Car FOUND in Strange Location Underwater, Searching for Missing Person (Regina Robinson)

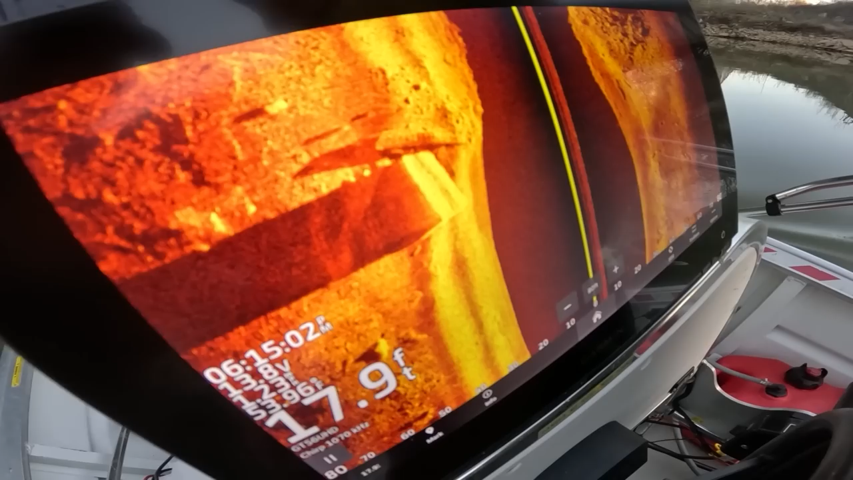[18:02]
On screen: depth 17.9 ft
It looks like a dock or something. Yeah. That'd be what it is.
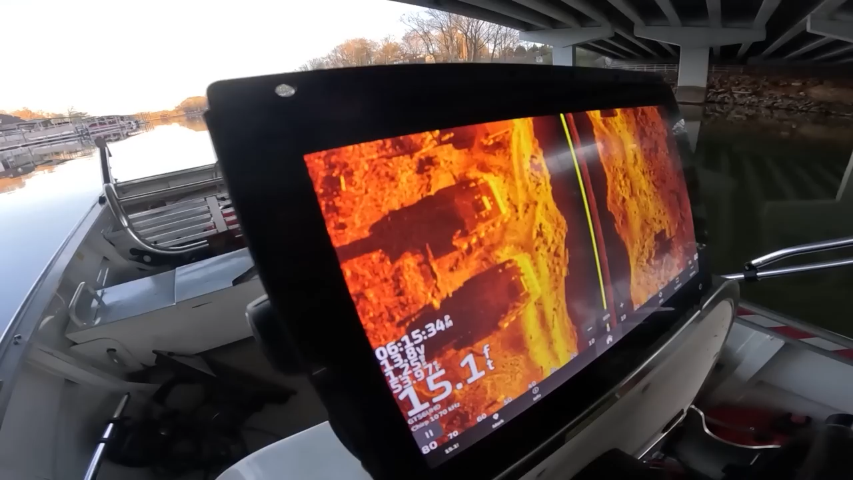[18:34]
On screen: depth 15.1 ft
I want to dive it. You can't dive it. I'm gonna clear pillars. That's a lot of good detail on it.